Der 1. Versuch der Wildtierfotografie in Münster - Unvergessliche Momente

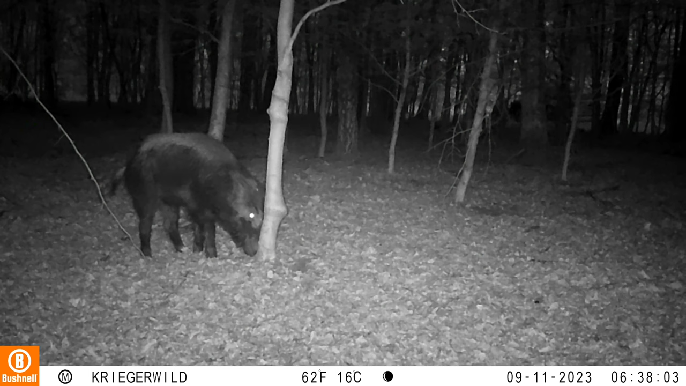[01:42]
Aber ich habe dann Tiere gesehen, wie zum Beispiel Wildschweine. War jetzt für mich auch noch nicht so überraschend, weil man sehr viele Spuren von Wildschweinen schon findet. Des Weiteren waren allerdings auch dann auch Tiere da, die man natürlich in einem Wald erwartet, wie zum Beispiel auch ein Marder oder auch ein großer Hase.
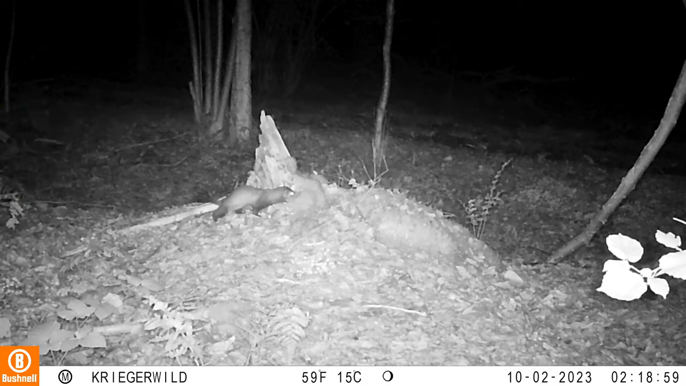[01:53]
Dann kamen aber für mich so die ein oder anderen Überraschungen, wie zum Beispiel Waschbären.